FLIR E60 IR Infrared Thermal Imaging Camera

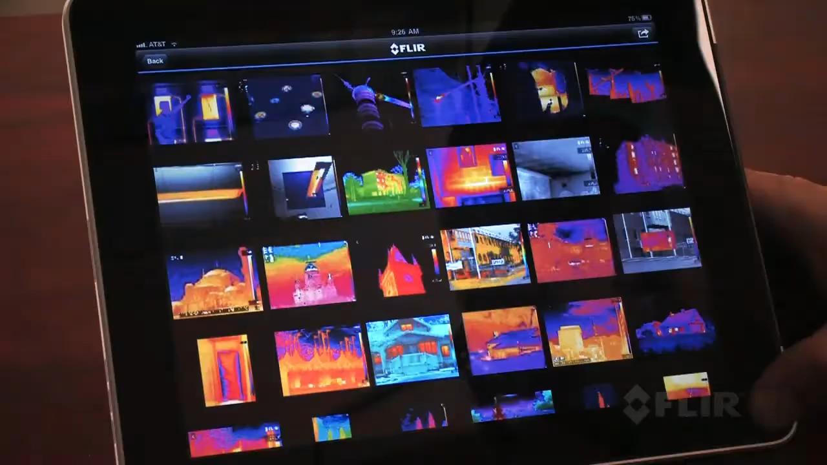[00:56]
or iPad or you can use the new FLIR Viewer app to view and analyze images, bring out image detail, add data,
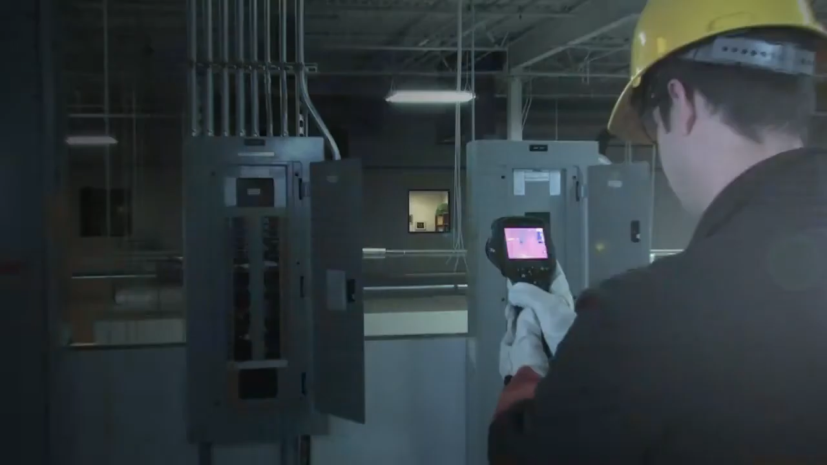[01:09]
E-Series also comes with an improved 3 megapixel visible light camera and super bright
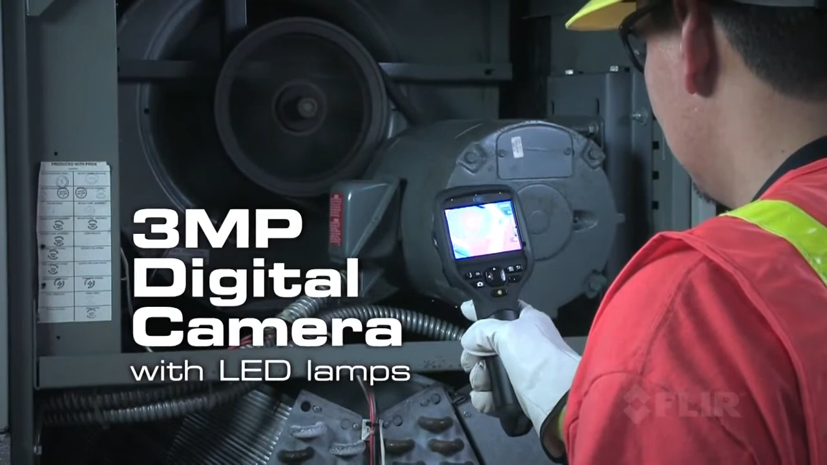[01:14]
LED lamps to help you document problems in poorly lit areas.
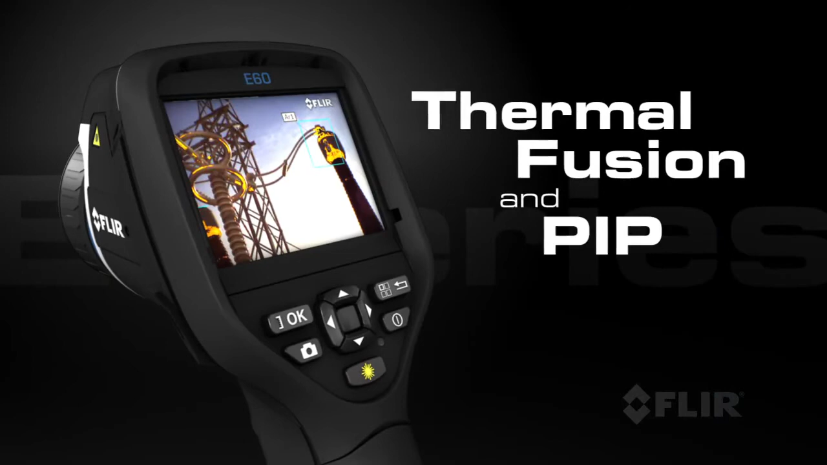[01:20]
Use FLIR's thermal fusion and picture-in-picture functions for more accurate reporting.